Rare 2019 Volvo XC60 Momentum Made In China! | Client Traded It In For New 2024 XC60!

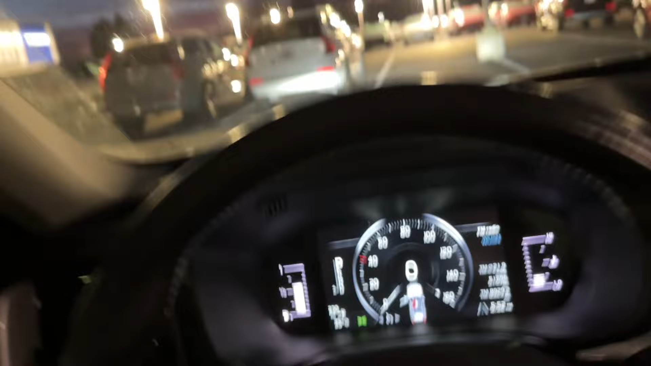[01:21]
So this one has L where my wife's S90, all S90s, almost all S90s. All S90s now, almost all S90s back in the day had L.